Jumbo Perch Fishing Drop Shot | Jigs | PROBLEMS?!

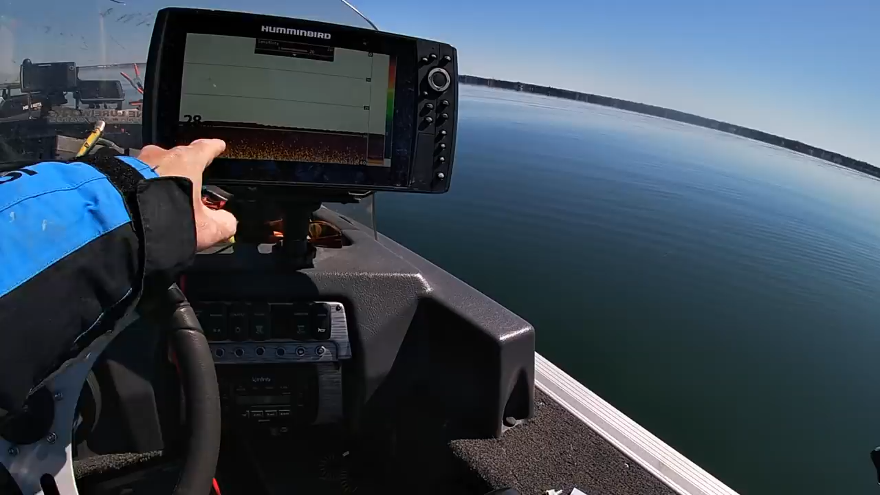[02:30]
Started marking some life and some bumpy stuff on the bottom all of a sudden and some stuff high here. So let's see. Yeah, that could be them really tight. I think that's them on the bottom right there. Oh yeah, you can see them right there. Mint. Stuff right there on the down image. Really shows you the separation.
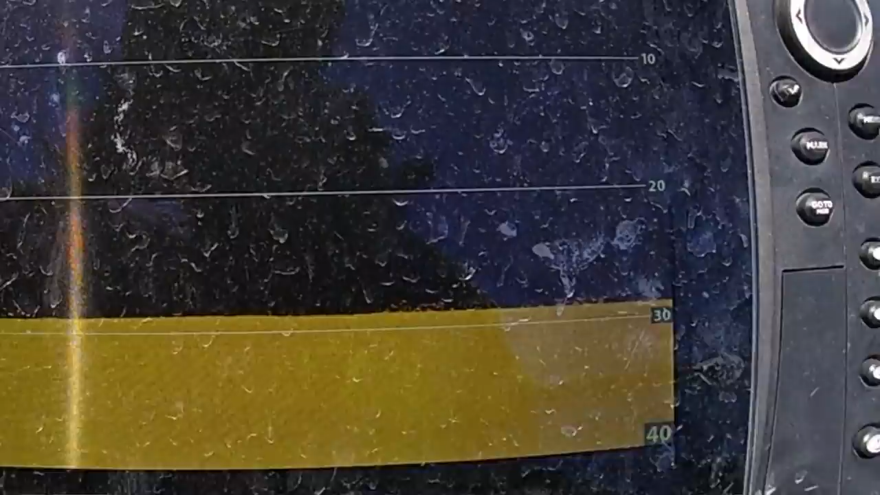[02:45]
They're right below us. There's a fish. Yeah, that was them.
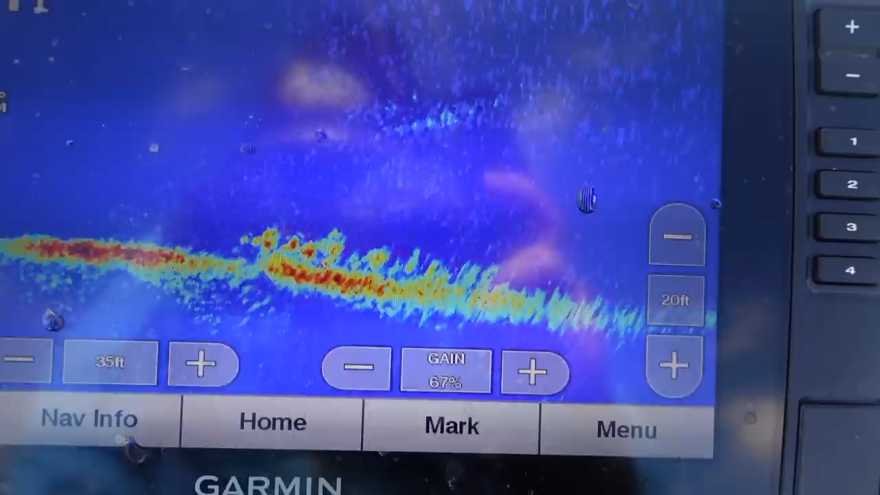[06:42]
Marking fish down there on the live scope. We're sitting in 13.2 feet.
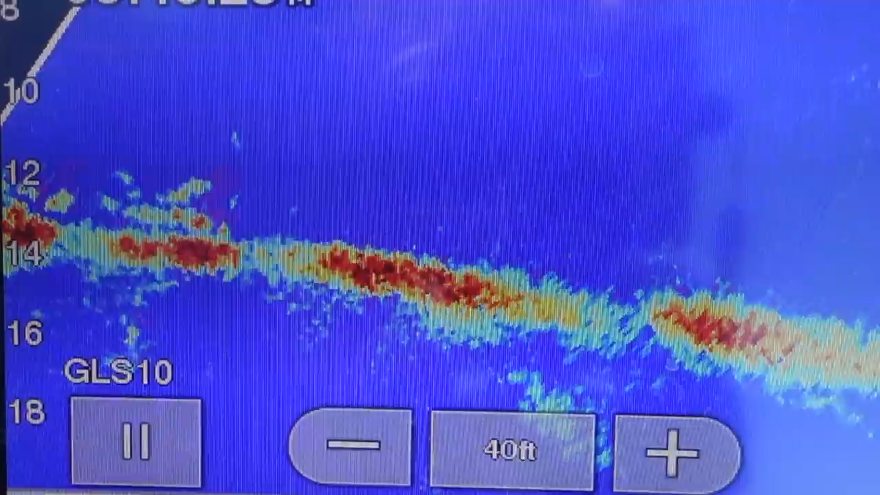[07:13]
I dropped the bait on a bunch of fish below me right there. And as soon as I dropped down, they just like skedaddled.